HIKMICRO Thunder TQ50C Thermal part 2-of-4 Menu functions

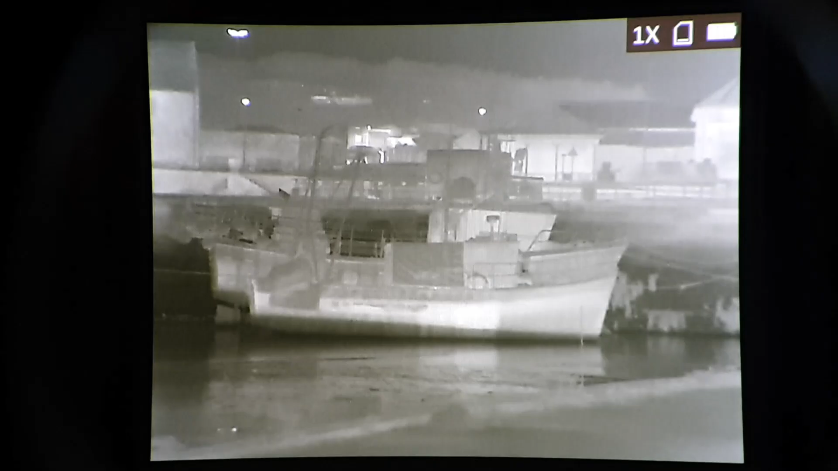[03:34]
You've seen from my unboxing video the basics of the menu, but there's a few cool shortcuts, like if I press the zoom button for three or four seconds, the reticle appears.
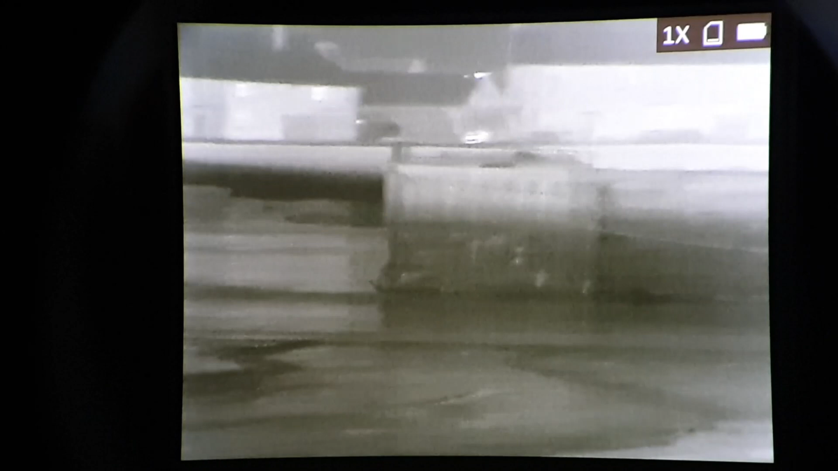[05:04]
Back to the reason we're here, to go through the menus. So if I go to central menu button,
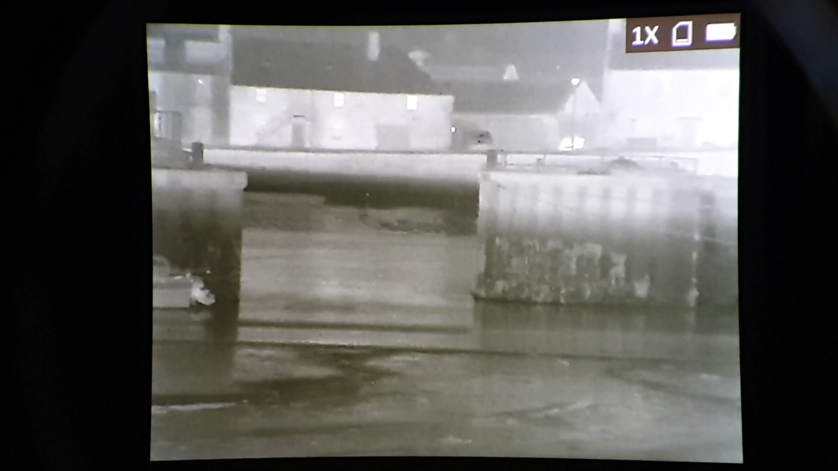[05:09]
a long press on the central button pulls up the menu.
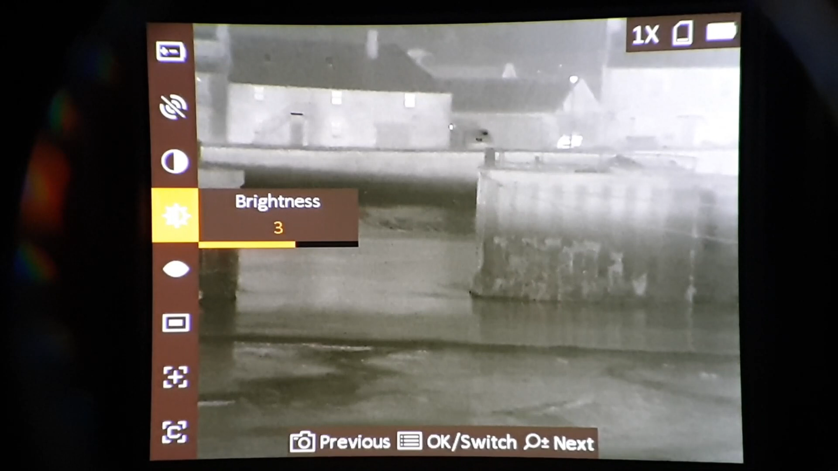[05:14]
Anyway, it always starts on brightness, and the camera and plus-minus buttons step up or down through the menu functions.
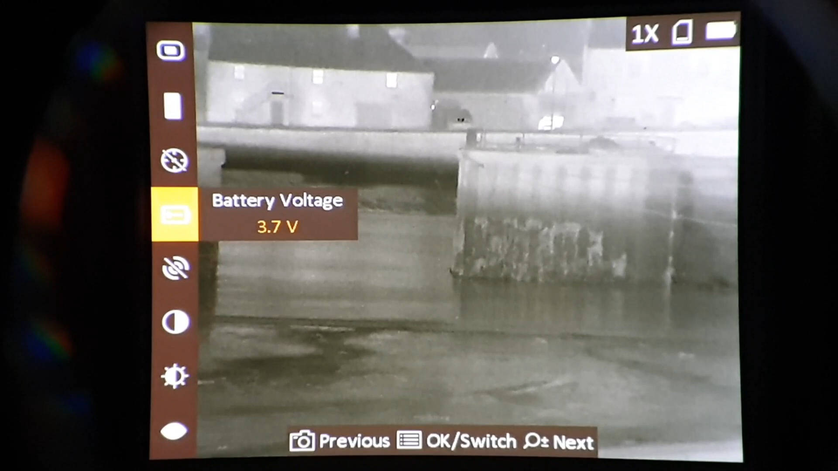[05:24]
Back to brightness, and sequential presses of the menu button take up to 4, 5, and back to 1.
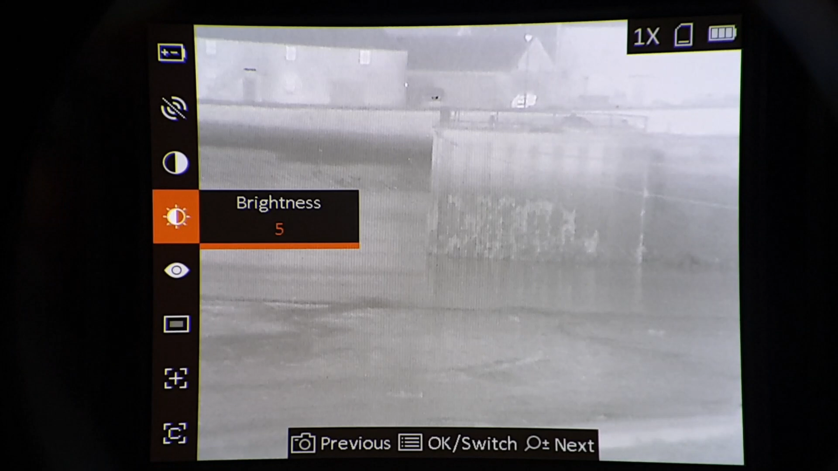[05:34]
So you can see that 3 is pretty ideal there.
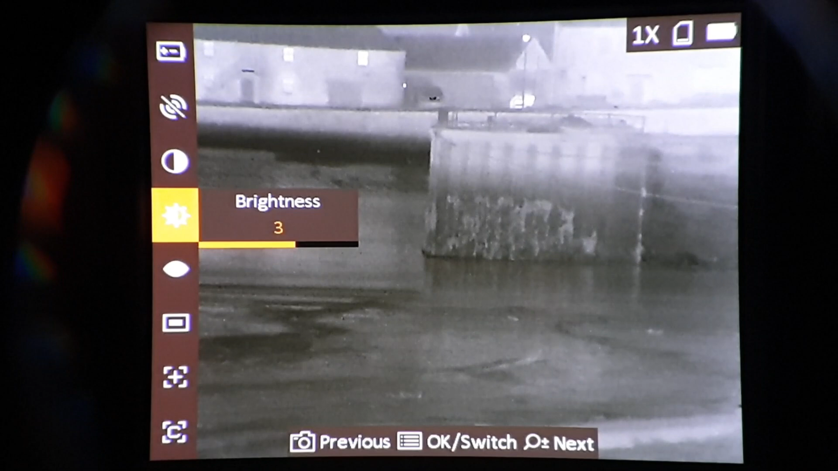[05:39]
Next one up, we've got contrast. Again, contrast steps up.
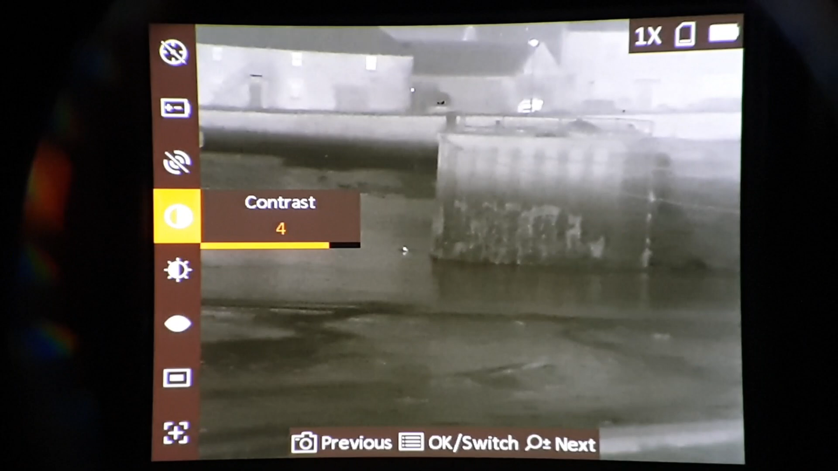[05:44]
4, 5, 1, 2, and back to 3.
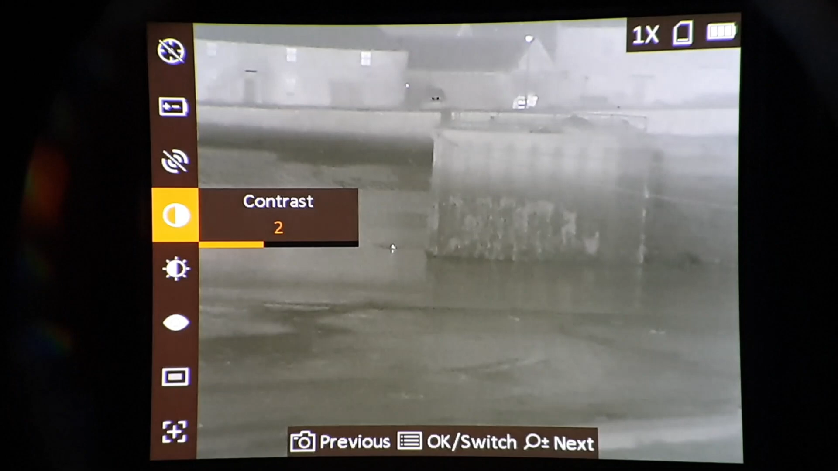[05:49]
Network off.
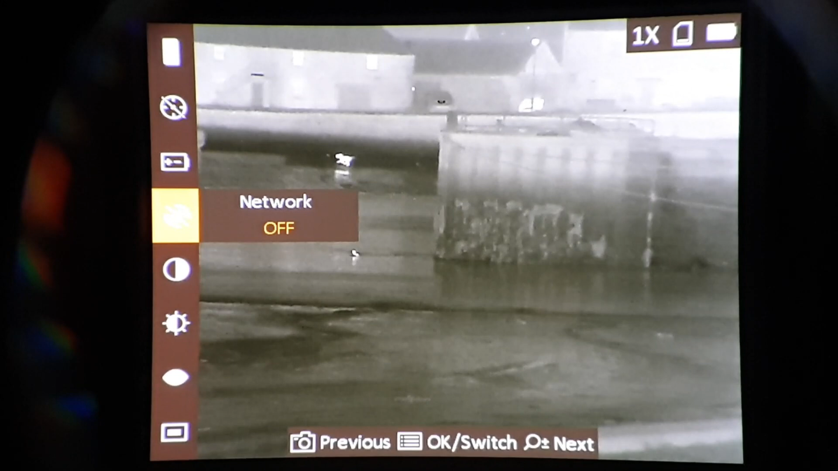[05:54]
In fact, it's not showing Wi-Fi. Battery voltage, 3.7 volts. You've got to set it for rechargeables or non-rechargeable batteries.
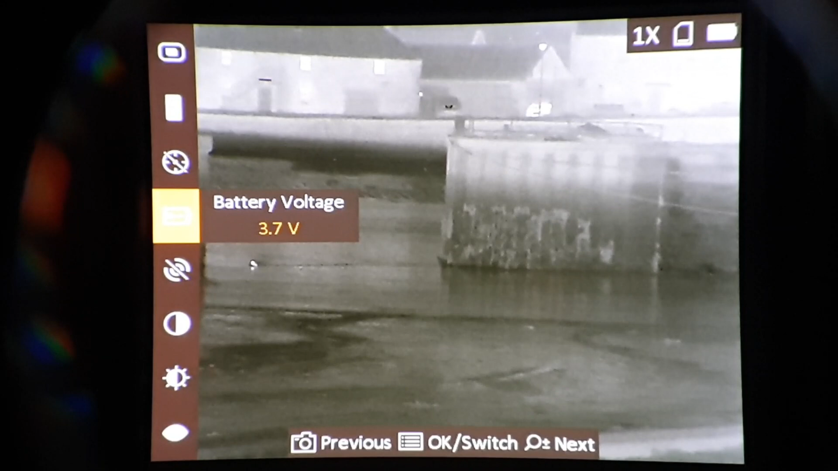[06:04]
And when you do that, it's more efficient, and your battery status in the top right-hand corner on the OSD will be a lot more realistic.
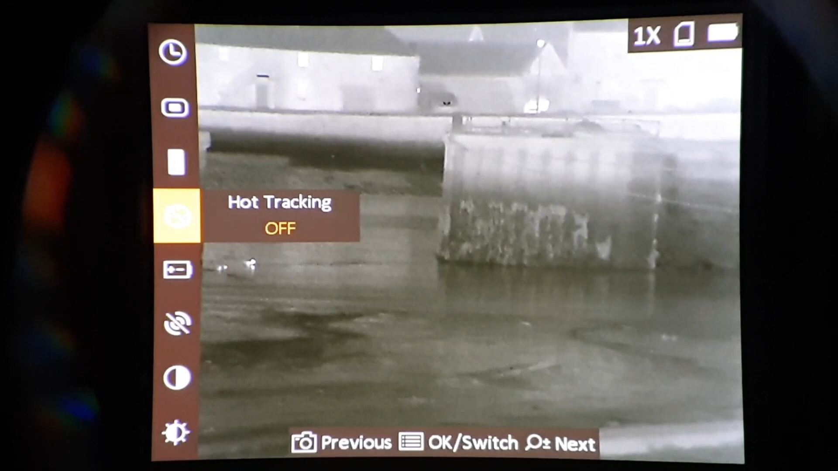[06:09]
Hot tracking off. Actually, with a few birds on the screen, if I put that on.
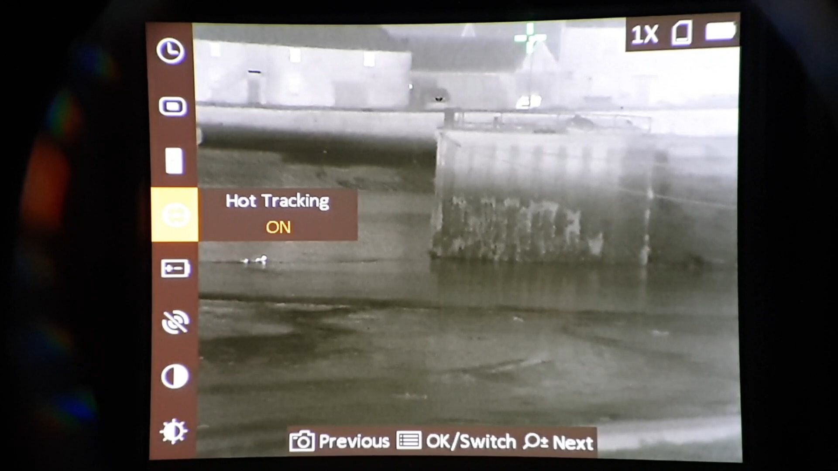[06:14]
Oh, there it is. Oh, I see. There's a green cross.
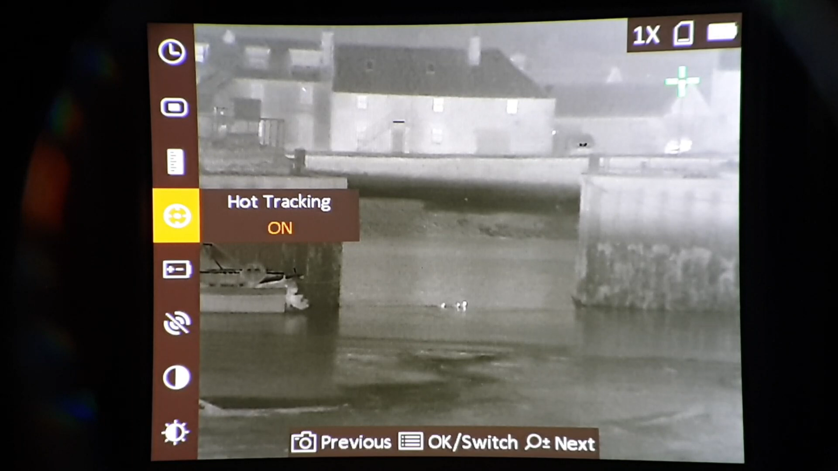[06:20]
Let's see if I can focus on those birds. Yep, the birds are being picked up as hot symbols.
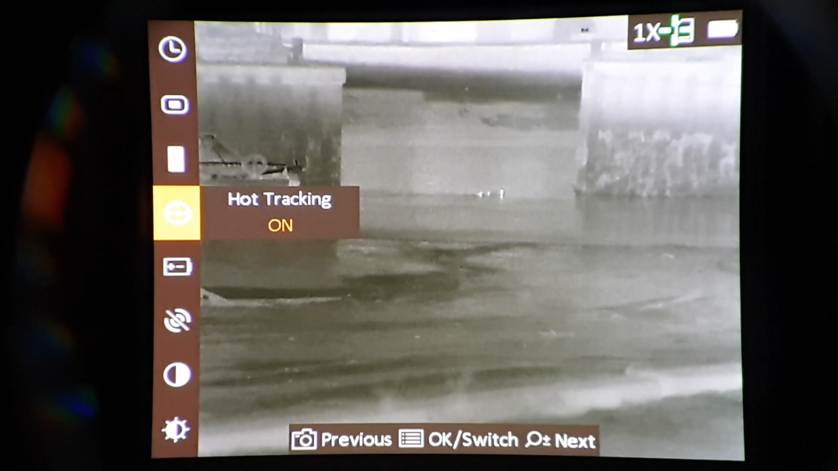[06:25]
So I'll pop that off. I'm not bothered with hot track. People walking the distance.
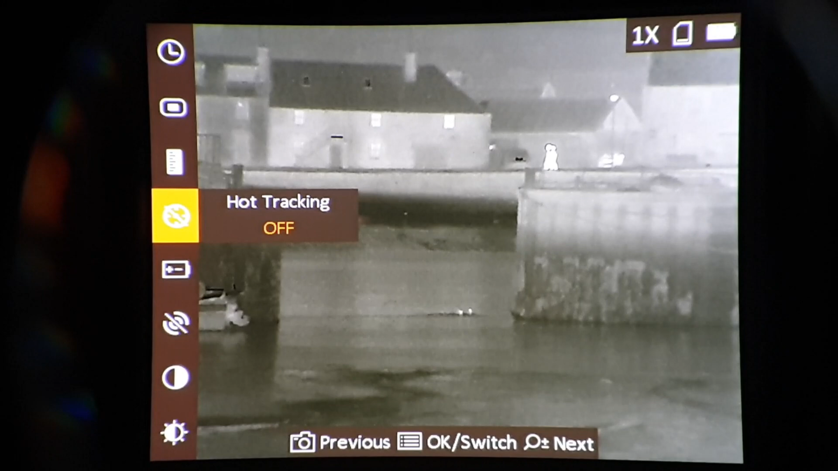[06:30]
That's about 260 meters away, I think. 250, 260, thereabouts. So next one up through the menu is measure.
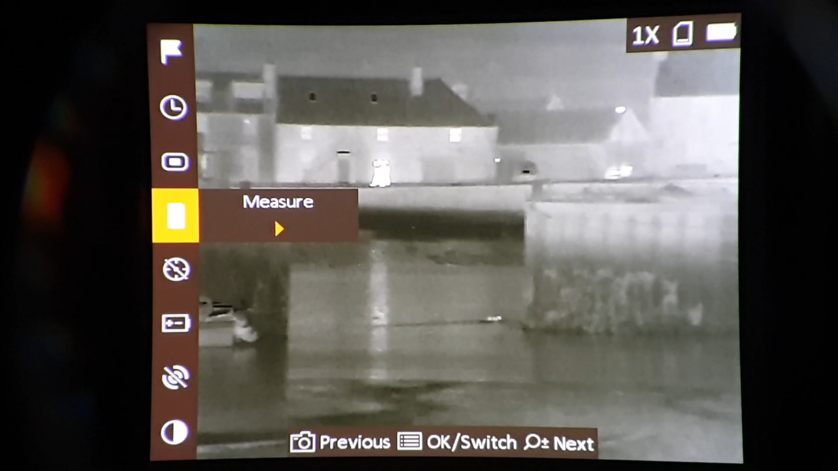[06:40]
Now this is range finding, and it's stadiometric range finding, which is pretty standard on non-LRF scopes. So it's not a lot of use. I never, ever use it.
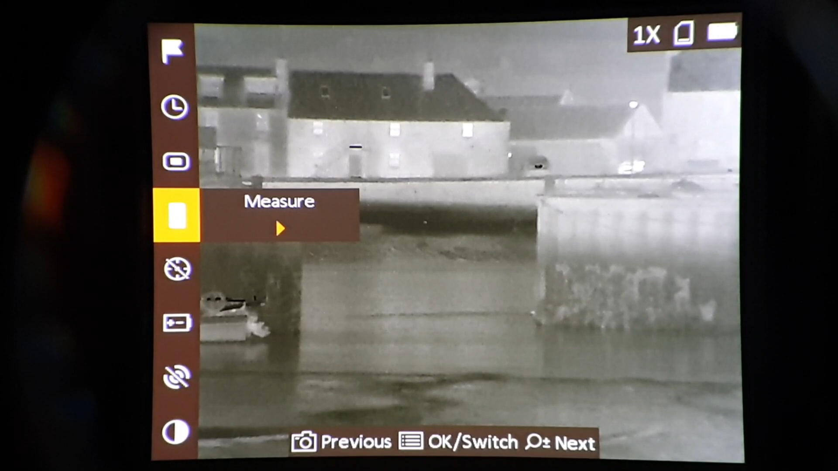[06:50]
On-screen display. So you can set that on and off, but obviously there's a hot key, as I just explained.
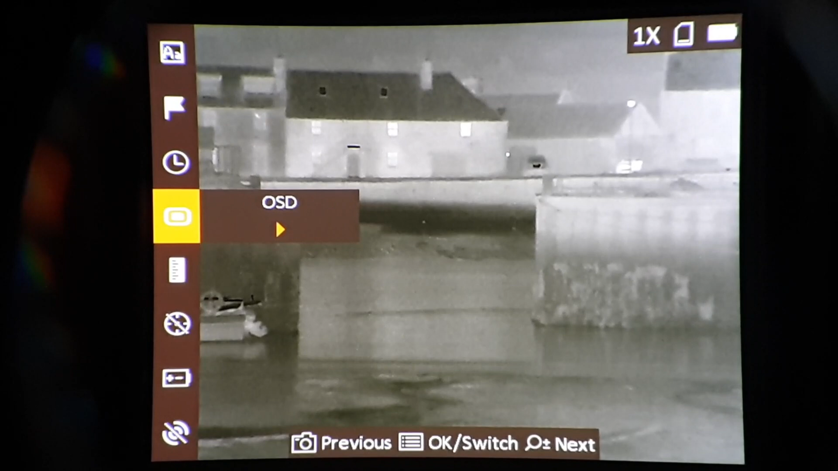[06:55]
Time sync, date and time. Trajectory.
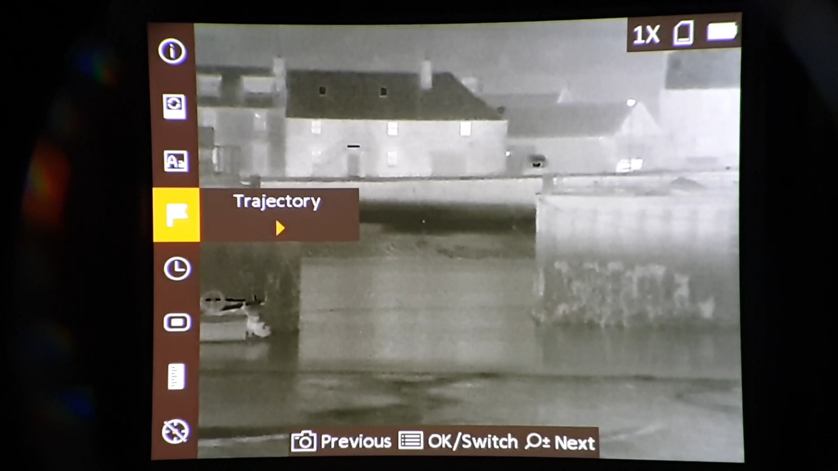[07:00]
This is a function I'll show you in a minute, but when I get to some of the reticles.